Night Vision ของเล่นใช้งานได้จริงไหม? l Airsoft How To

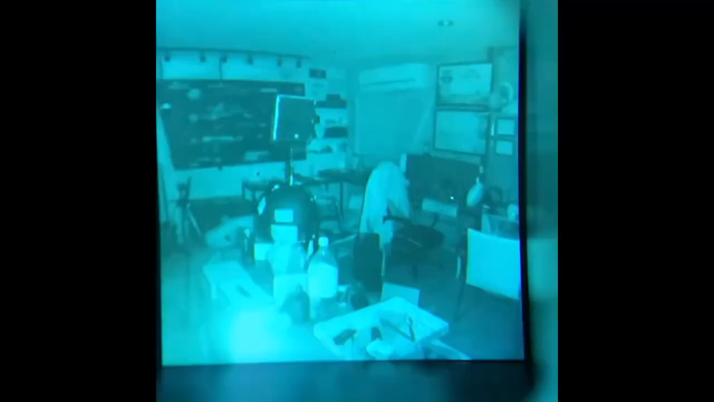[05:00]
ourก็มีประมาณ 3 โมดโมดธรรมดา โมดขาวดำ ระเยอะ etti
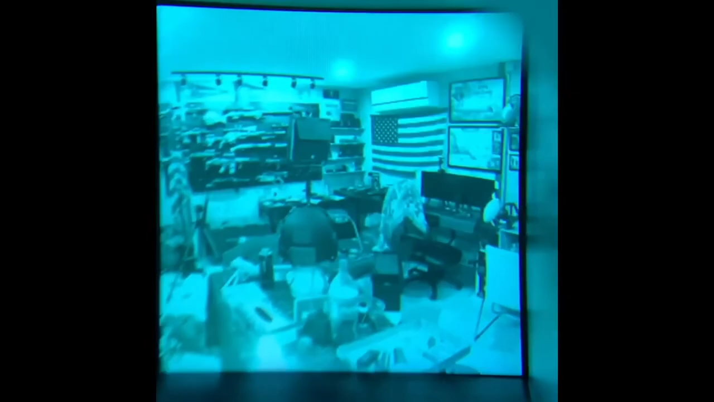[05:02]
สีเขียวตัวนี้เป็นเกรดล่าสัตว์ ตัวนี้เป็น Pouser เป
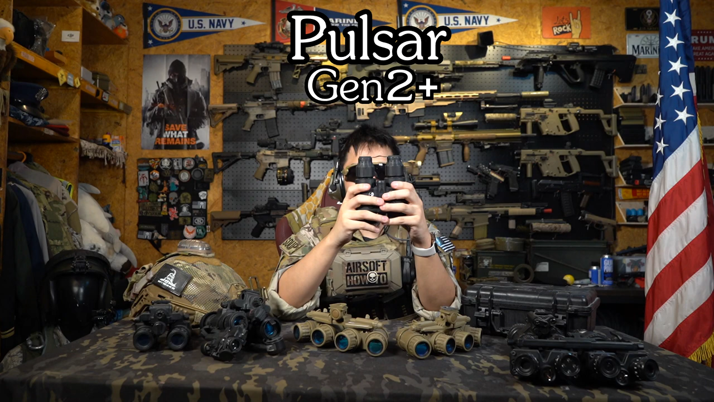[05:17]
็น Gen 2 บวกไม่ใช่ Gen 3 นะ เป็น Gen 2 บวกNivision การทำงานของ Nivision คือการขยายแส
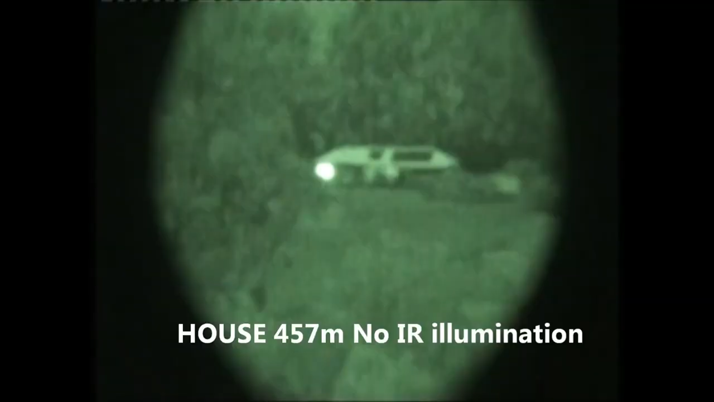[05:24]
งขยายแสงจันหรือขยายแสงที่มันน้อยอยู่แล้ว
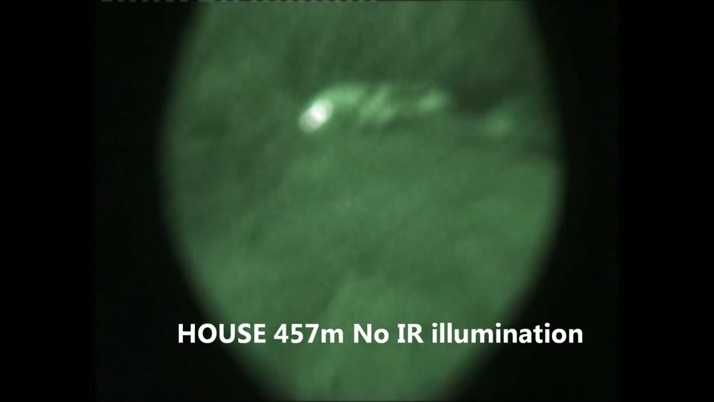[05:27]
ให้สว่างขึ้นเพราะฉะนั้นจะหมายความว่าถ้าเกิดว่าเราเดินอยู่แบบในหมู่บ้านและมีไฟอย่างนี้ใช้ตัวนี้ไม่ต้องเปิด IR ก็ได้
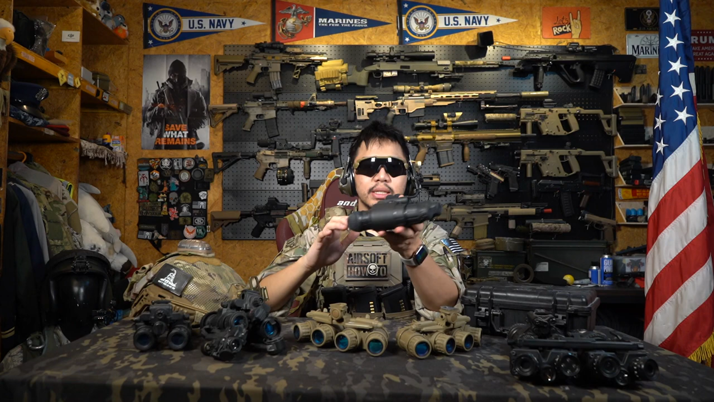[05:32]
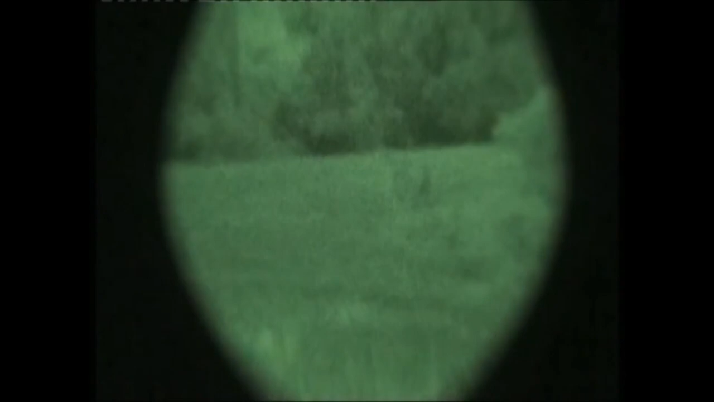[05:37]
ทุกอย่างเป็นสีเขียว หรือการมองเห็นประมาณ 50m 100 esa,ربาก็เห็นอยู่ถามว่า gleichenไหม ไม่ค่อยชัดมากเอาเรียกกายๆก็เริ่มไม่เห็น事แต่ว่ามันเขียวหมดเลยแต่มันจะไม่ขนาดแบบ verd ทห2018
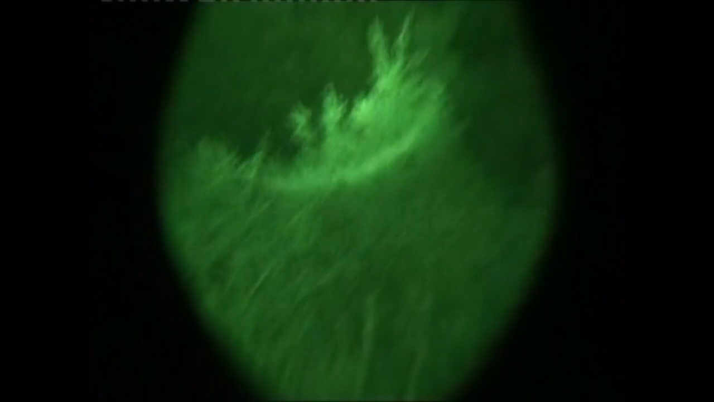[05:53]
ซึ่งตัวนี้บอกเลยว่าถ้าเกิดอยู่ห้อง มึดๆ ห้องปิดตายไม่มีแสงเข้าเลย
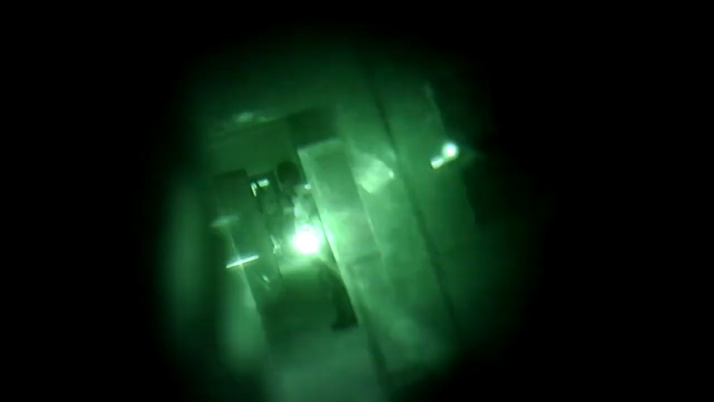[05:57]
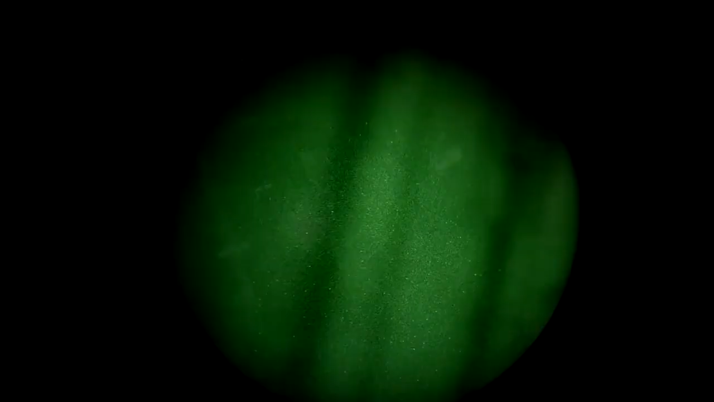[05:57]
ก็
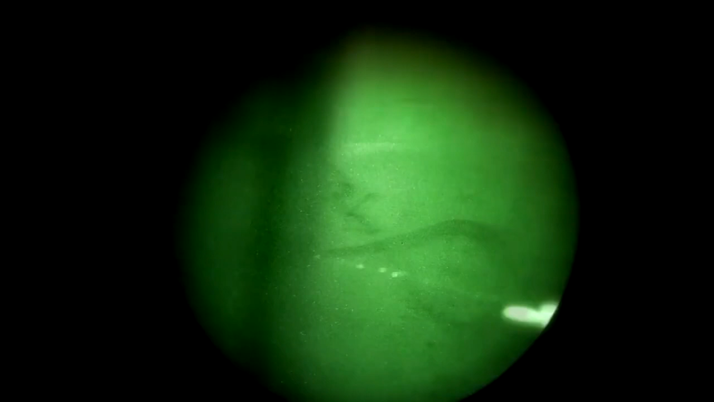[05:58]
มองไม่เห็น เข็มาเขียวเขียวมึดมึดเลย วิธีเดียวที่จะเห็นก็คือ เรามีตัวไฟใช้อ่า ก
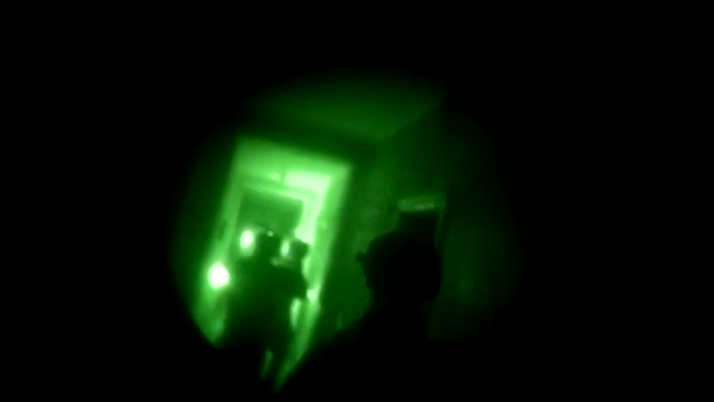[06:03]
ดปุ๊บแล้วมันจะเห็นนะครับแล้วก็จะทำการปรับระยะได้ นี่คือตัวของ Pulsar นะครับซึ่งตัวนี้แนะนำ แต่ราคาจะค่อนข้างโหดขึ้นไว้หนึ่งนะครับส